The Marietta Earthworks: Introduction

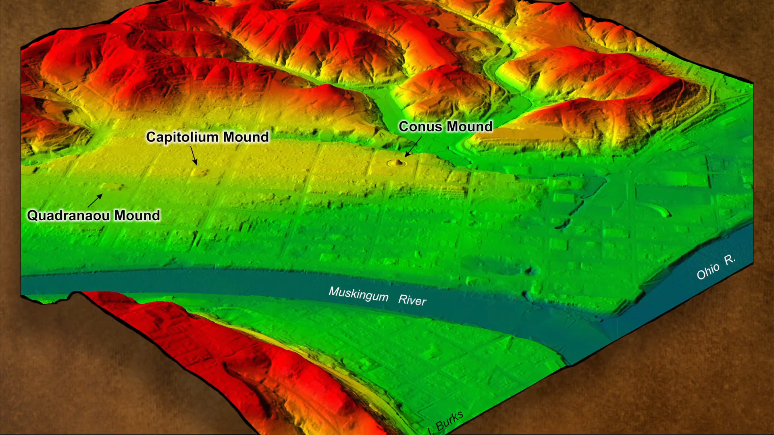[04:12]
Jared Burks, who conducted geophysical surveys of the Quadrano and Conus mounds in 2016. At Marietta, we used magnetometry,
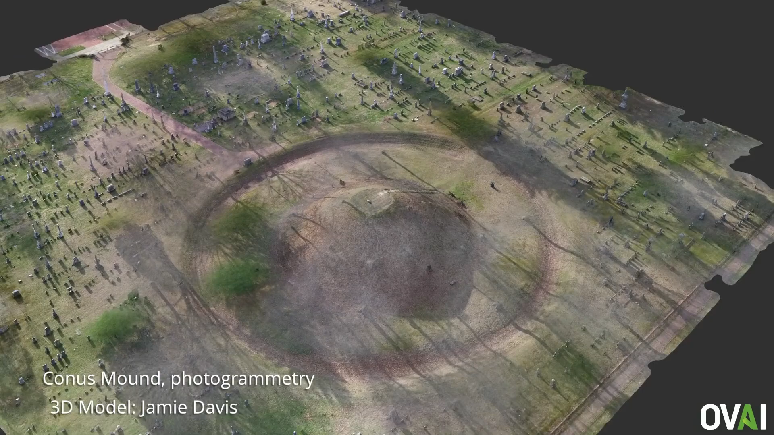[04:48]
But we wanted to see if there were any subtle changes in the topography that maybe people have missed over the years. So we made a very high-resolution 3D model of the place.